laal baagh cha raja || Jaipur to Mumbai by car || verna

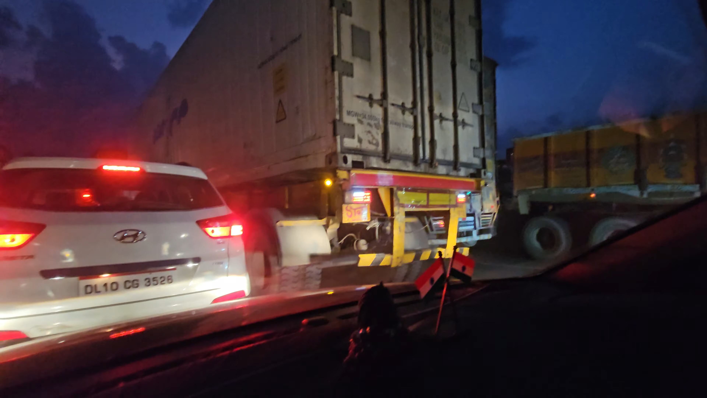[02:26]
ट्राफिक है अरे भाई बहुत ही लाल है दो आप पूरा है यह
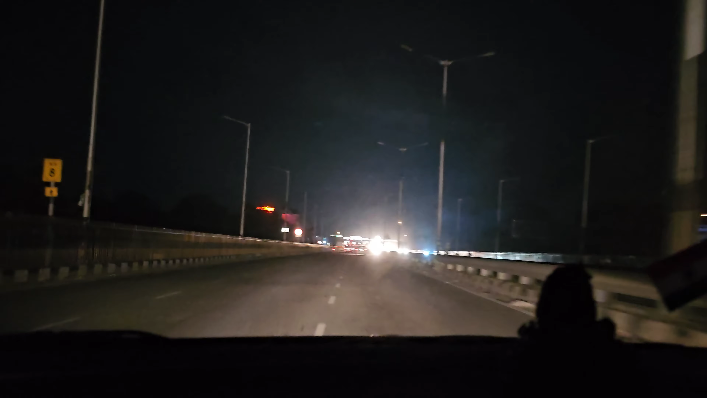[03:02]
नहीं कर आलेकिन डेना पड़ेगा गाड़िया खास थोड़ा साफ नहीं है आप थोड़ा जुझला दिख रहा होगा इसलिए अपन थोड़ा केमरे को हो हो यह जो आदमी है इसमें वाईपर चला दिया है
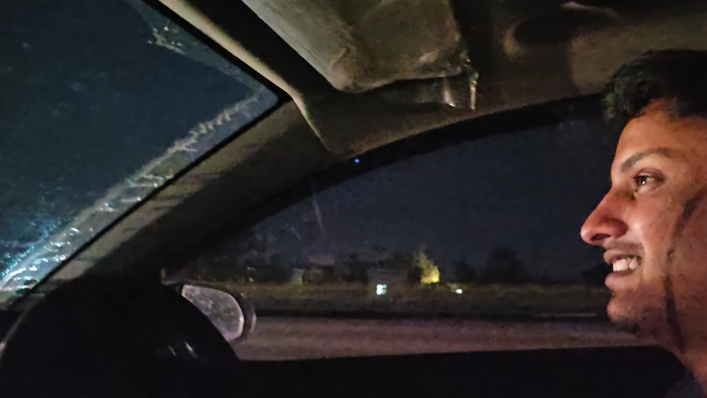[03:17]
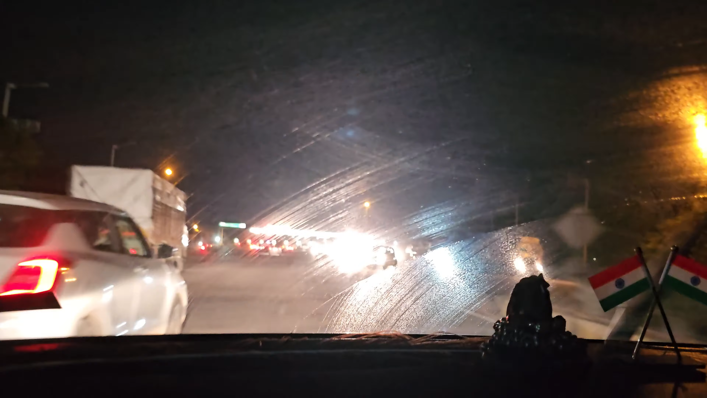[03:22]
तो अपन पहुच गए अपने पहले टोल के उपर और कटवात है यहां पर 50 रुपए इस सड़क के लिए वो भी तो फाइनली दोस्तों अपने ट्रैफिक को कर लिया है क्रोस और निकल गए अपन आके
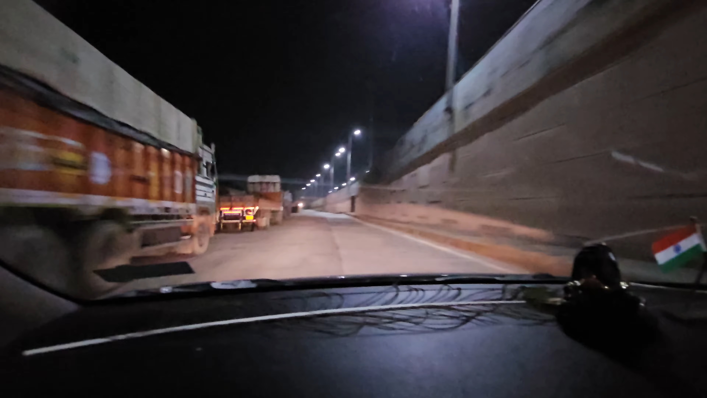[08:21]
बाद में गुजरात के अंदर अभी जो टाइम हो रहा है वह हो रहा है दो बचके 45 मिनट
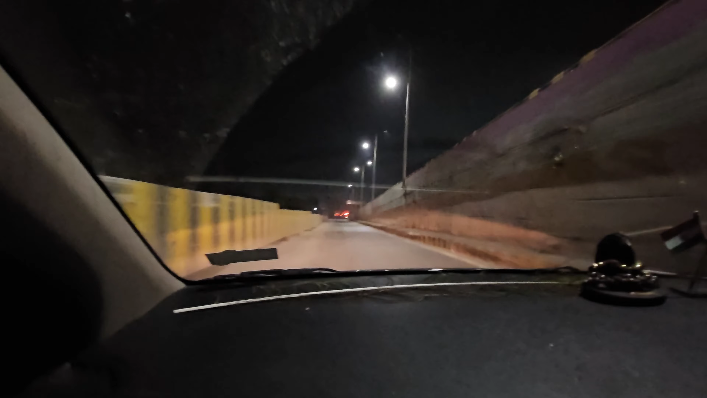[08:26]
रोडों का काम चाहिद यहां पर पहले चल रहा था भी चल रहा होगा तो अपने वह थोड़ा दिवर � आगे जाने के बाद यह पता चलेगा तो दोस्तों अभी भी अपन जूल रहे हैं उद्धेपुर में ही